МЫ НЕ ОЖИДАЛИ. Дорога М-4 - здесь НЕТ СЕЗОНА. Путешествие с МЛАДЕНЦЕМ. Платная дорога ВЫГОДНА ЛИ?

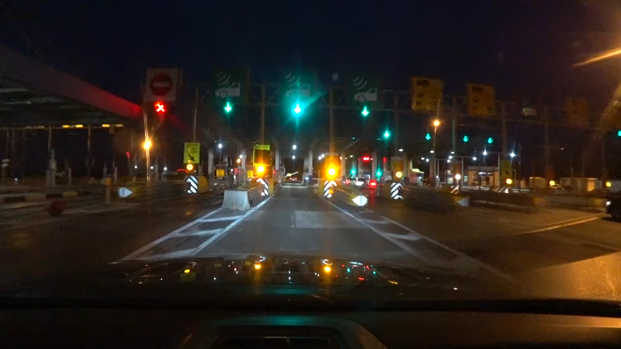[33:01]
Так, заезжаем. Вот, хорошей дороги, спасибо.
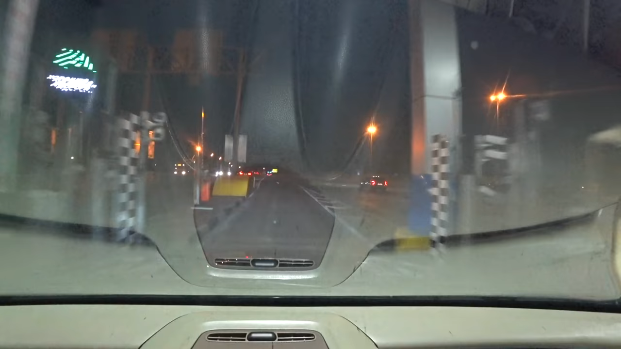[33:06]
Все, поехали. Что на Роснефти, короче, не работал туалет, поэтому вот нам нужно сейчас что-нибудь найти, чтобы всем
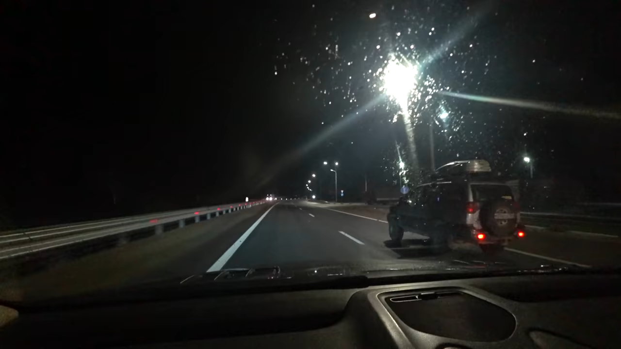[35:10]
Еще платник. Проехали, значит, пост ДПС.
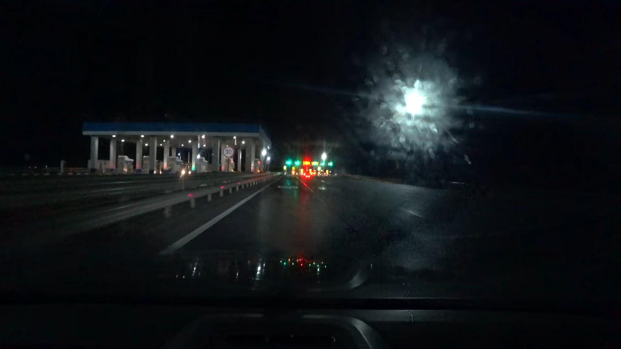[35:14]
И сразу за постом. Вот такой вот платник. По-моему, здесь 130 рублей сейчас должен списать с нас.
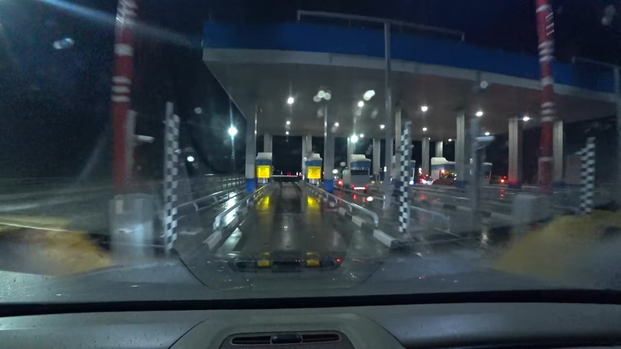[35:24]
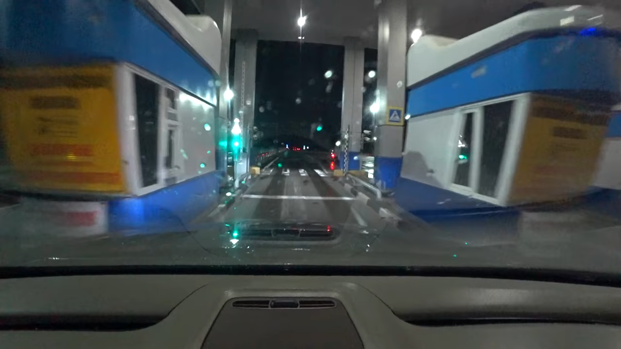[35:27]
Открылись. Так, дальше у нас, смотрите, участок, на котором можно ехать 110, плюс 20, 130. Люблю такие участки. Ну, разгоняемся, поехали. Еще один платник, так называемый ночной. Вроде как 150 рублей. Я думаю, мы пока на скидку не попадаем. Вот, поэтому у нас, скорее всего, же здесь по полной прогонят.
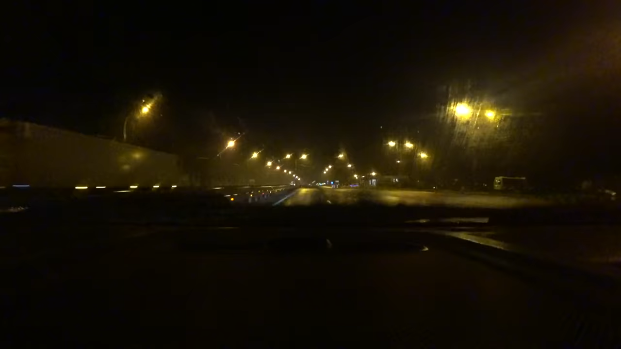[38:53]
Он так медленно шел. Переходил через дорогу, надеюсь, было вам видно, что я так думал, что он сейчас нас и выцепит.